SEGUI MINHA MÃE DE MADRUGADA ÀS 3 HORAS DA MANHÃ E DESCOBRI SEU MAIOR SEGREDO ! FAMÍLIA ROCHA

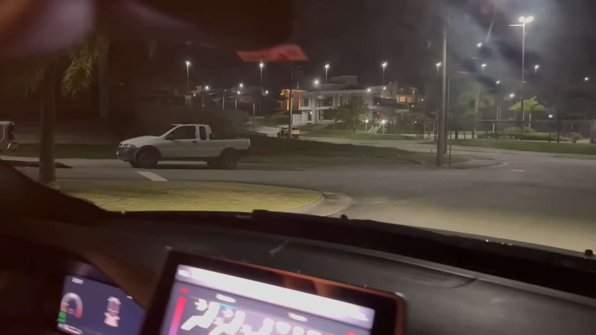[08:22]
Ela chegou ali pra descer do carro. Ela tá fora do carro, você tá conseguindo ver daí? Ali, eu tô vendo. Olha isso. Mas ela tá indo pro parquinho.
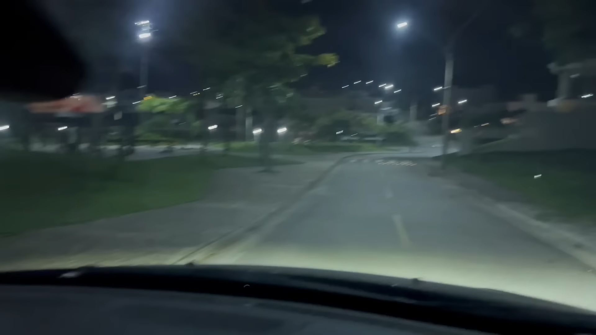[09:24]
O carro tá atrás ali daquela... Ah, tá vendo? Ligou, acendeu a luz lá, ó.
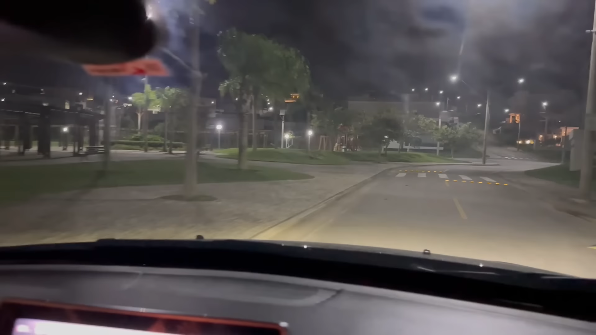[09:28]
É aquela ali, ó. Eu vou parar aqui. Ela tá ali no meio do parquinho. Se aproximar...
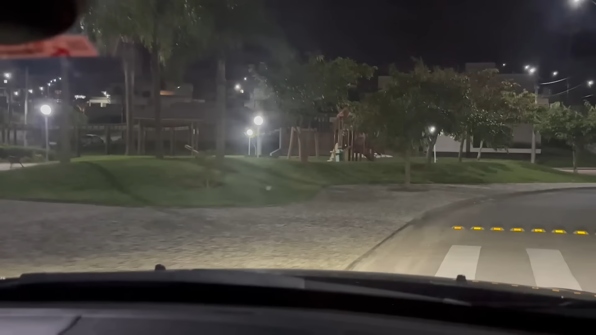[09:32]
É, o carro tá lá. Ali, ela voltou pro carro. Ela voltou pro carro. Ela tá no carro já. Eu vou ter que parar aqui. Ela pode ver a gente. É, não chega muito perto. Calma aí.
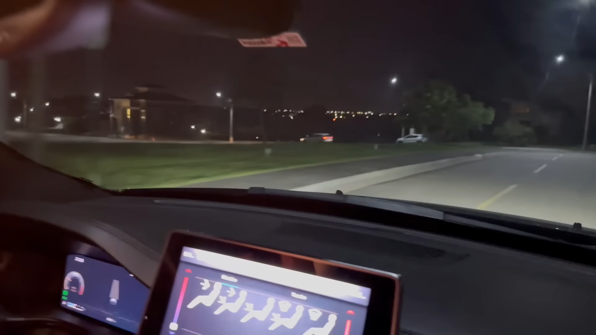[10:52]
Ela tá indo muito rápido. Mas tá dando a volta.
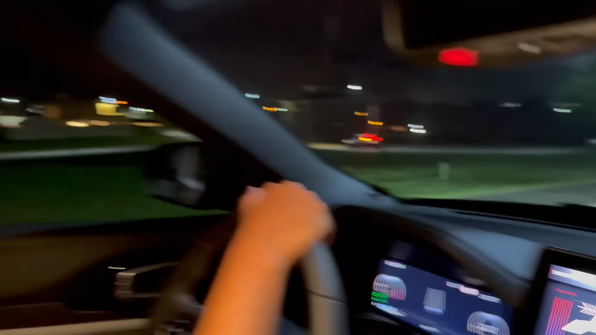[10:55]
Ela tá dando a volta, realmente. Parece que ela vai parar. Ela tá freando, tá vendo? Sim, ela tá reduzindo a velocidade. Quebra-mola. Ah, um quebra-mola ali, tá certo. Ela vai estar ali? Ué, pra onde que ela tá indo?
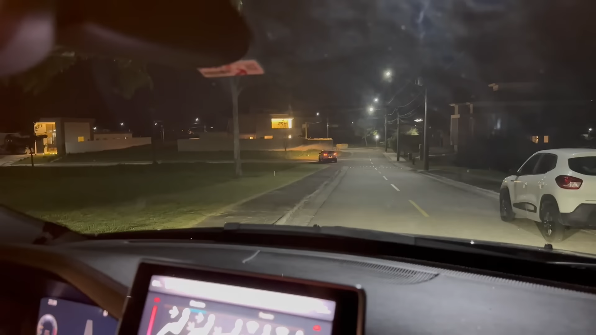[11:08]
Ela tá em dúvida. Ela virou e voltou pra, rua. Ela não sabe muito mais onde que ela tá. Ué, será que ela tá perdida? Onde que ela tá indo? E se ela tá marcando de encontrar com alguém? Ah, Rafael, não fala isso, eu fico preocupado. Tá preocupado, tá procurando essa pessoa.
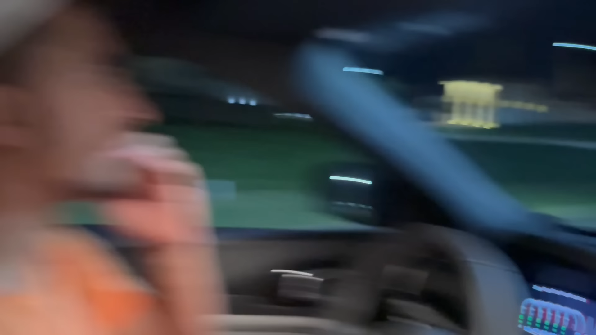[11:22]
Tomara que não, né? Tomara que não seja isso, Rafael. O que é isso? Acho que sim, porque eu acho que ela vai levar ela na balada. Nossa, Luca, você assiste muito esse negócio de balada. Sua mãe não vai esse pra balada. Esse negócio de balada, 6 horas. Olha, ela tá parando. Ela parou ali. Ela parou. Vou parar aqui também.
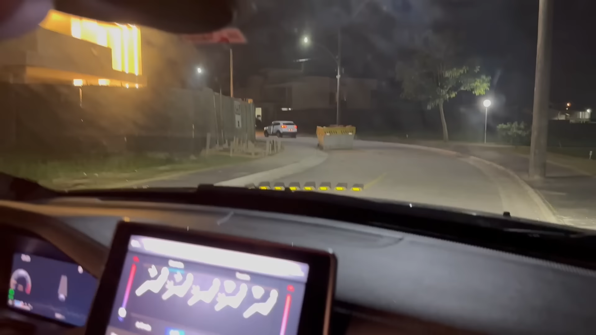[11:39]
Ela parou aí. Ela tá descendo o carro. Agora ela saiu do carro, ela tá se afastando do carro. Ela tá vindo em direção pra cá. Será que ela viu a gente?
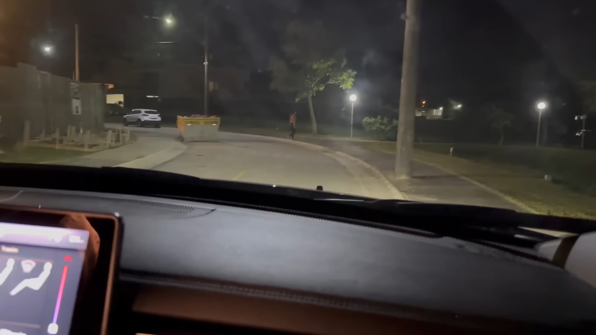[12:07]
Tá vendo? Não, ela mudou de direção. Ela mudou. Ela tá indo pra praça do skate. Em direção à praça ali. Isso, agora a gente vai... Ela começou a correr. Que ela isso? Tá correndo.
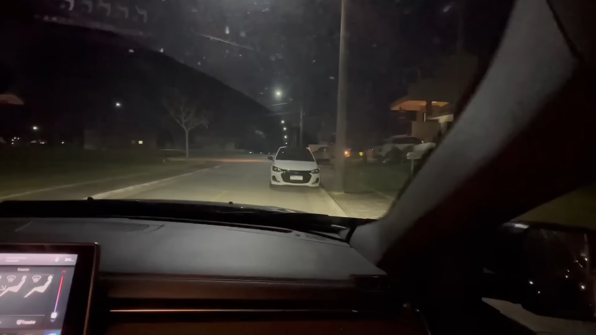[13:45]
Eu vou ficar atrás desse carro aqui, ó, pra não ver. É, daqui ela não vai ver a gente. Nós estamos aqui, ó.